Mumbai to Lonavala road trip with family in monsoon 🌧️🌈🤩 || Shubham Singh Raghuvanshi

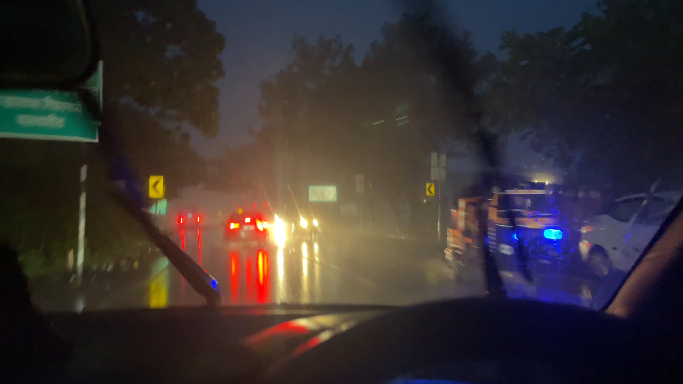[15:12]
कोहरा कोहरा हो गया गाइस, इधर भी नीचे भी आते, उधर तो ठीक था अभी मार्केट में, पता नहीं इधर नीचे आते क्यों ऐसा कोहरा कोहरा। सर्दियों का वाइब देती है सर्दियों की,
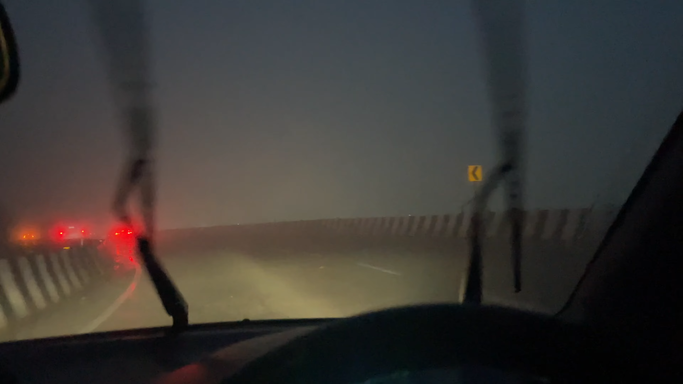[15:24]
राजस्थान में नॉर्थ में होता है ऐसा कोहरा, लेकिन मज़ा आया भाई, फुल मज़ा। वाइब लेकिन कुछ दिख नहीं रहा, फट भी रही है बहुत अगली बार। भाई साहब बारिश रुकने का नाम नहीं ले रही है, खतरनाक बारिश हो रही है।